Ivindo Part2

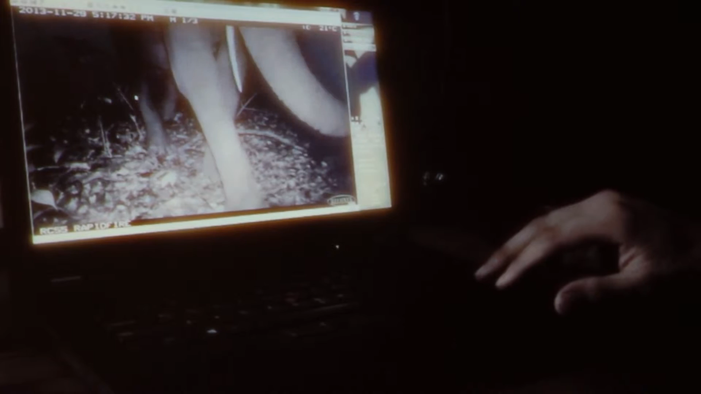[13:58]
That's the elephant having a go at the camera.
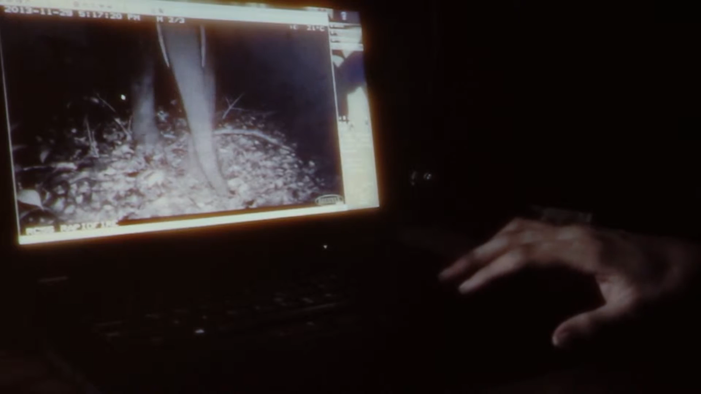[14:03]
She comes in, notices it, has a little sniff. That's probably the inside of his trunk. Backs off a bit, decides to head off in another direction.
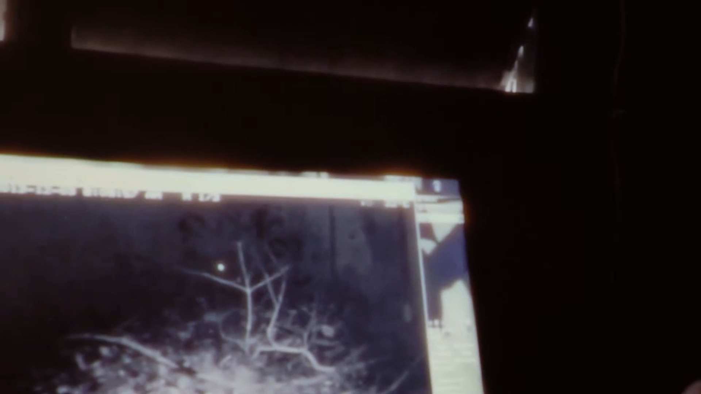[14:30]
That's a golden cat, Chat Dore.
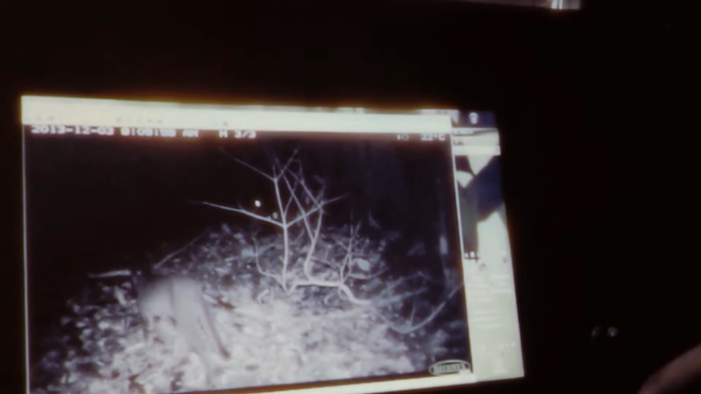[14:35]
And lots of bikers up there.
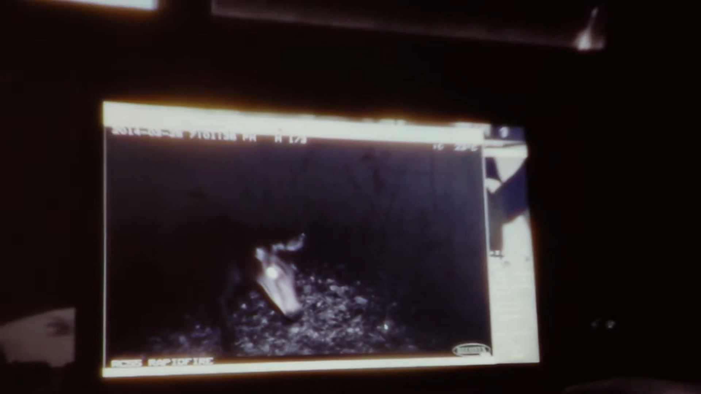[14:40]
That's the Cephalope Adojon, yellowback diker. That's a little blue diker.